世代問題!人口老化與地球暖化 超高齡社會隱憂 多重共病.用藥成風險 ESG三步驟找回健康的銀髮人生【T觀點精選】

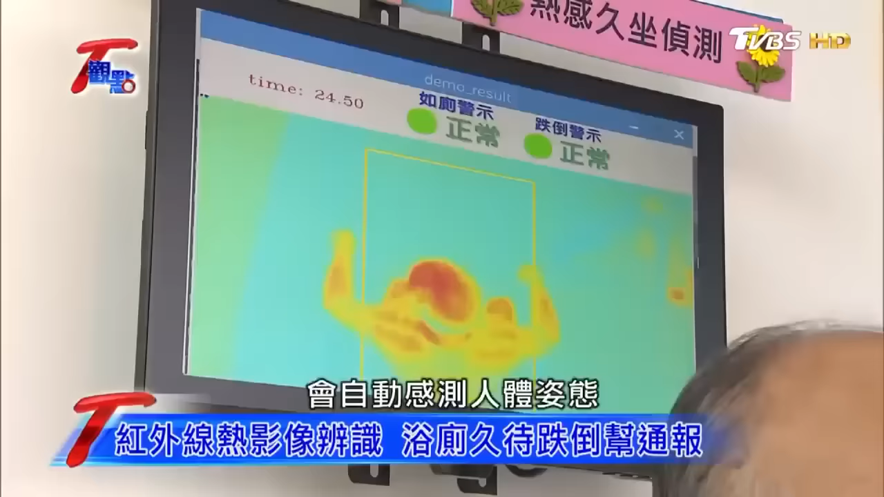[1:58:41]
坐在马桶上太久，系统会发出警示，如果不慎跌倒也会及时判断、及时通报。